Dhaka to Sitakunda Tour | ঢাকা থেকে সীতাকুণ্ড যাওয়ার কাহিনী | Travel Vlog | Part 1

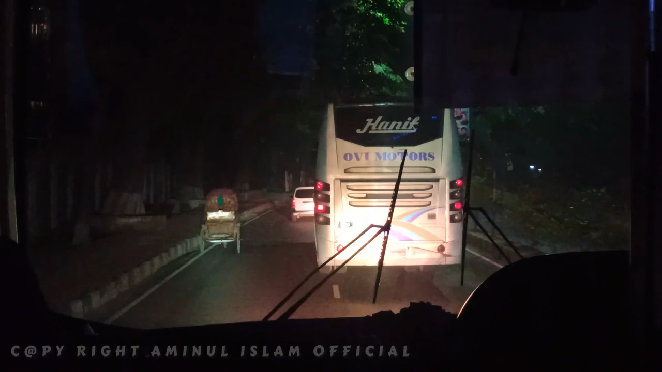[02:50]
কিছুক্ষণ যাওয়ার পরে হানিফের সাথে দেখা, যদিও কিছুক্ষণ পর হানিফ তার দিক পরিবর্তন করানোর দিকে চলে যায়।
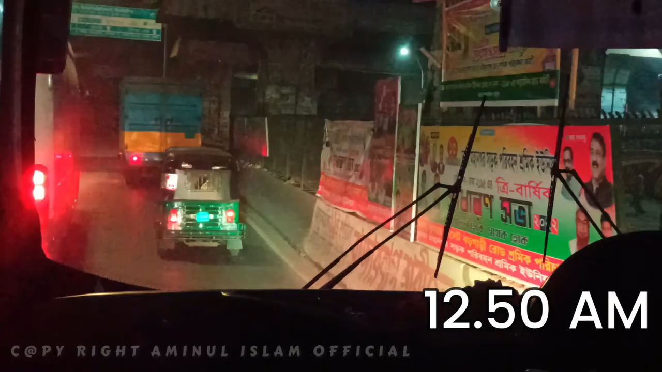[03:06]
এরপর 12:50 আমাদের বাস সায়দাবাদ স্ট্যান্ড থেকে যাত্রা শুরু করে সীতাকুণ্ডের উদ্দেশ্যে।
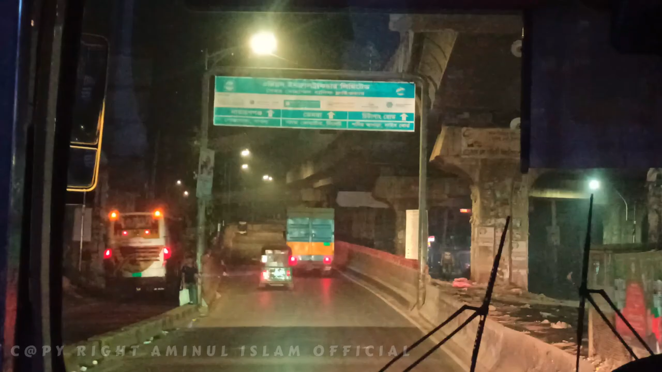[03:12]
চিটাগাং হাইওয়েতে উঠতে গ্রিন লাইন এবং শ্যামলীর সাথে দেখা।
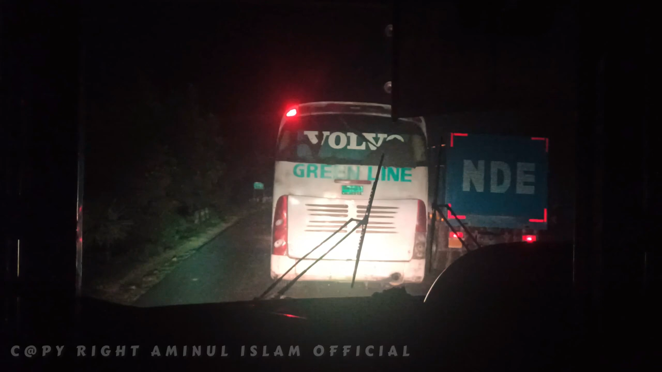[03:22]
কুমিল্লা যাওয়ার আগ পর্যন্ত রাস্তায় বেশ ট্রাফিক ছিল, যার কারণে খুব দ্রুত গতিতে চালাতে পারেনি চালক।
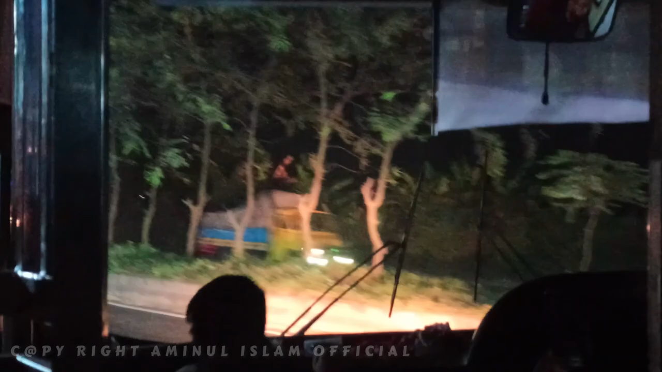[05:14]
কুমিল্লা পর্যন্ত আমাদের ড্রাইভার ভালো টানতে না পারলেও কুমিল্লার পর থেকে রাস্তা ফাঁকা পেয়ে খুব ভালো গতিতে টানতে শুরু করে।